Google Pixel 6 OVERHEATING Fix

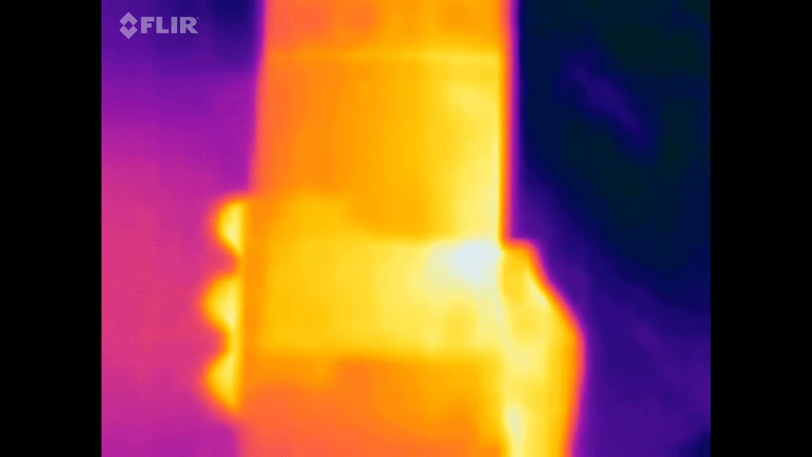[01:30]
and yet the iPhone is doing the same job. It's ancient, that old iPhone. There it is, relatively cool. It's cool to the touch. I like how hot it is, it's crazy hot.
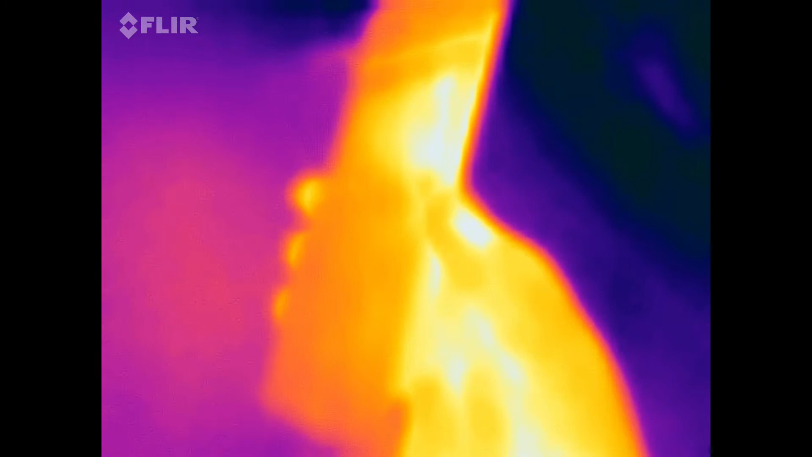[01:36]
It's uncomfortable to hold it, that's for sure.
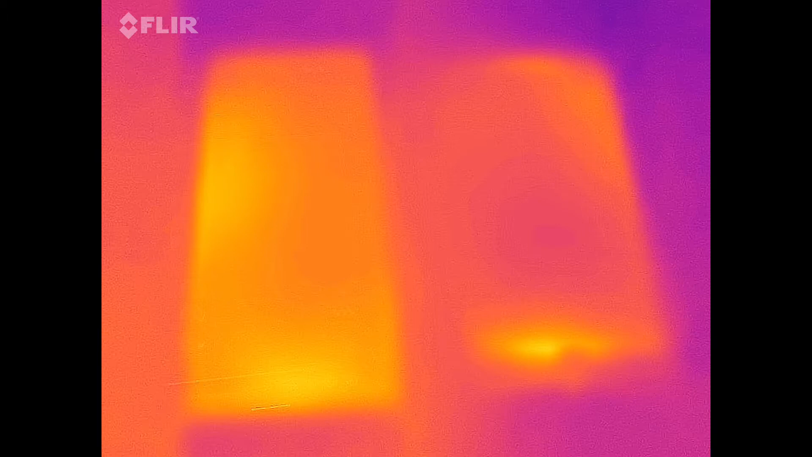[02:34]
You can still see the warm areas, but there's no white spots there, and the phone is acceptable to handle. And now I will go through what settings you need to change.